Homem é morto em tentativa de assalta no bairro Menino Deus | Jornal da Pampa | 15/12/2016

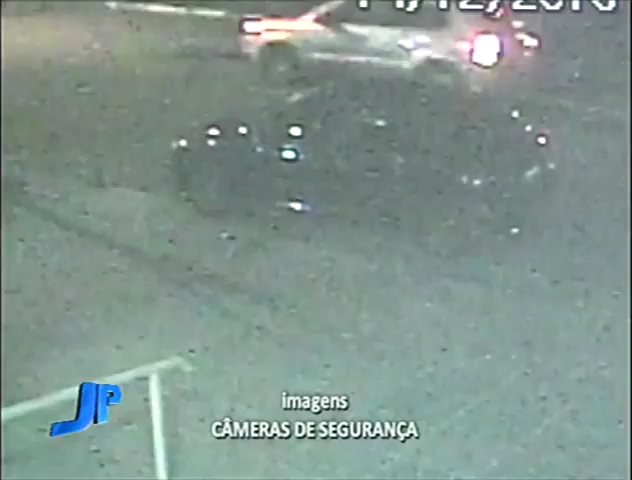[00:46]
As câmeras mostram o carro onde o casal estava conversando por volta das 11 horas da noite. Dois homens passam em uma moto e observam as vítimas.
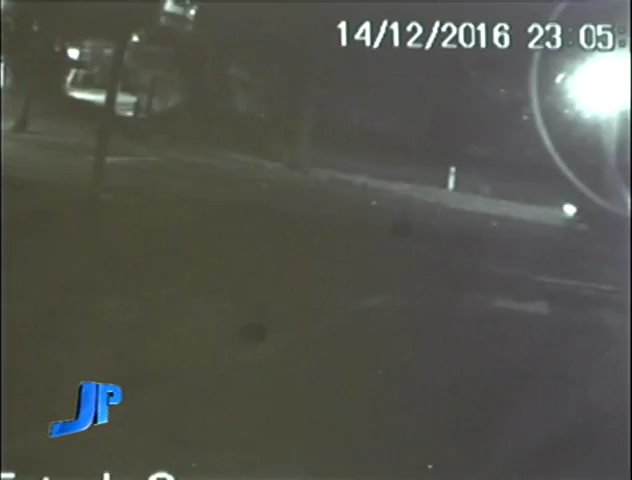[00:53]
Somente um deles volta. O carona vai até o veículo e é flagrado correndo após um disparo.